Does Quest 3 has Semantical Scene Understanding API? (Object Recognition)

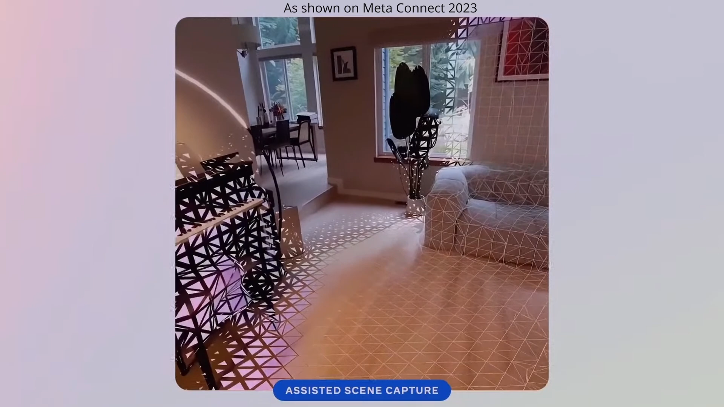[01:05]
but the resolution that you can actually scan, you can actually see the facets here, it doesn't seem by the way high resolution.